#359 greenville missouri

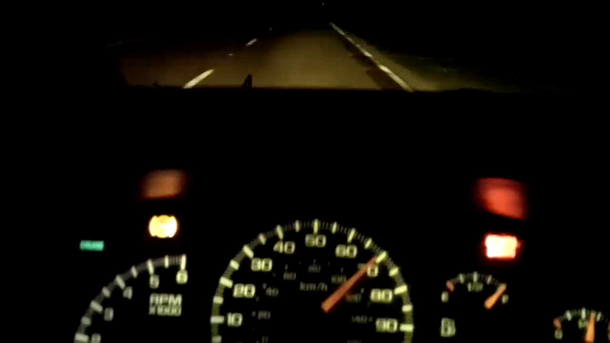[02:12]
So you had to pay attention. Woke me right up. So then it got dark and I thought, oh, doggie. It sure is dark. It would be nice for it to be light. What God do?